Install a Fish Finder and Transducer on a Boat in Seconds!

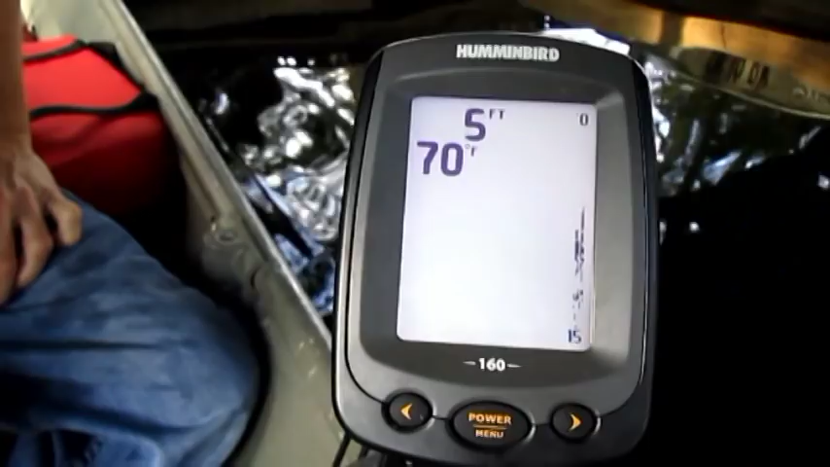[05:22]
On screen: depth 5 ft
That is neat. That is really cool. Now one more thing. Yeah. See those slots down there?